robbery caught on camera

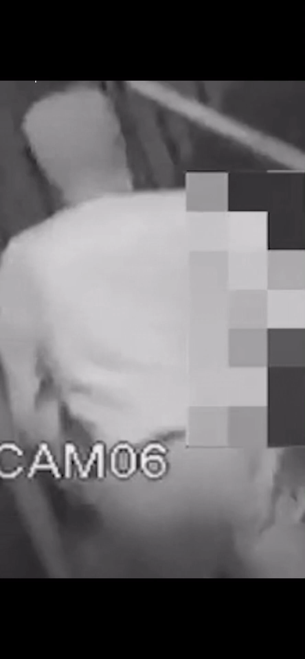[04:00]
disoriented And moments later He runs over to the second person Throws them on the ground And stomps them on their head Until they pass out The stalker robs the person
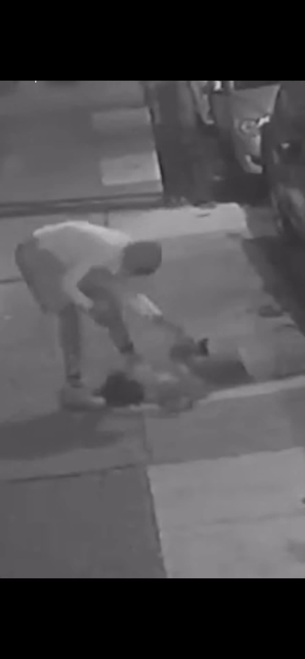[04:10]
he just knocked out Then runs back over to the first person he attacked And robs them too This all went down a few weeks ago But we're just seeing this footage now The person who owns the convenience